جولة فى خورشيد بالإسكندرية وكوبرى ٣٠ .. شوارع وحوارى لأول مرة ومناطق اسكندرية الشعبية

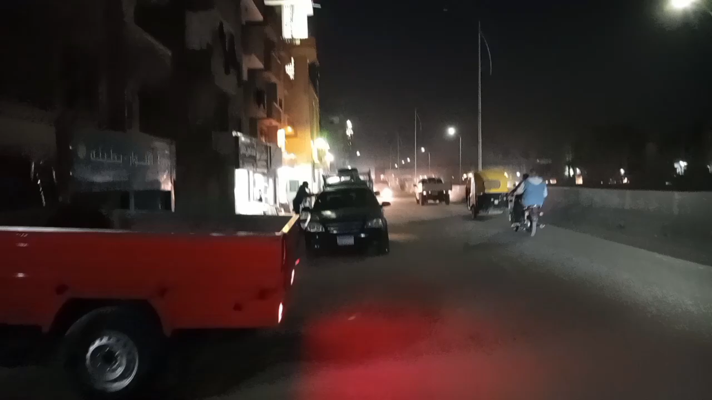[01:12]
بعد كده اللي قدامنا ده شارع المسجد الكبير، شارع السوق.